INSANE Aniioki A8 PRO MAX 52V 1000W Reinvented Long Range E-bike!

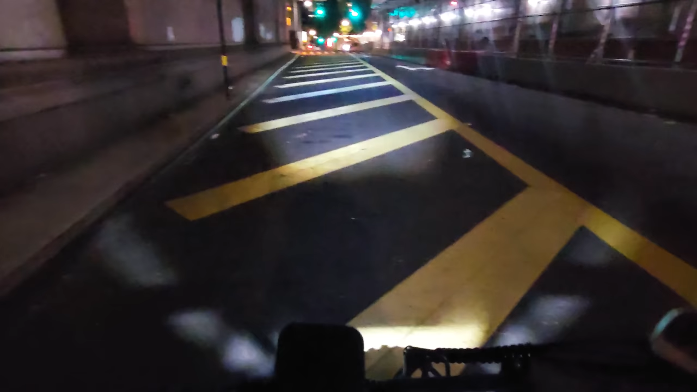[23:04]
Oh, they're actually really bright, really wide spill and throws really far. And we can play with adjustments. You can see, actually the lights are really, really good. The only thing is when you ride, it shakes a little bit. So I have to tighten up the bracket. And let's check the rear lights. Very bright.
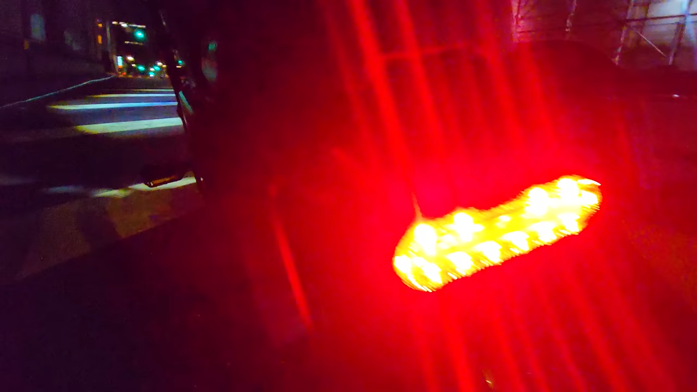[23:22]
And we have active rear brake light, which is even brighter.
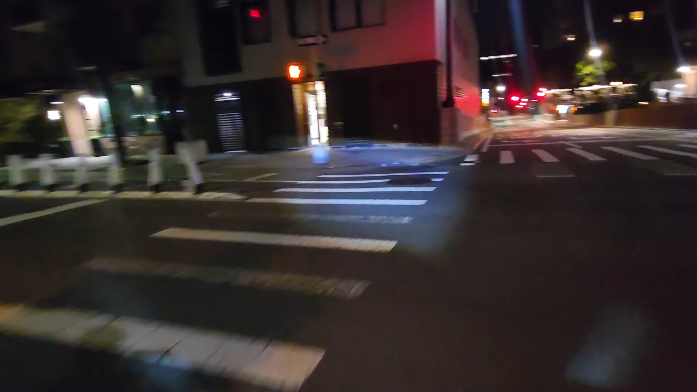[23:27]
And I'm actually very surprised. Now I'm pedaling in zero assist.
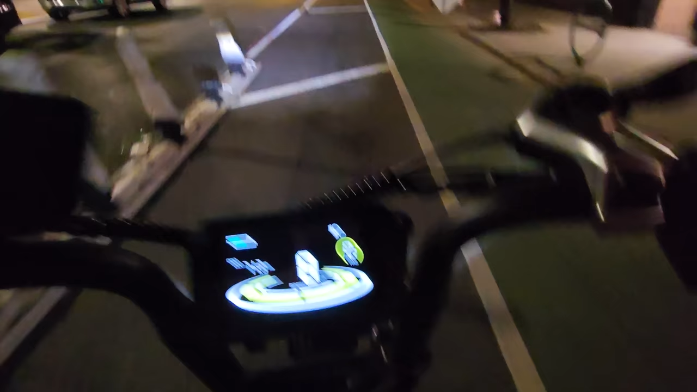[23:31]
And it's actually doable. It's not that bad. So here's zero assist and I'm getting 13 miles an hour.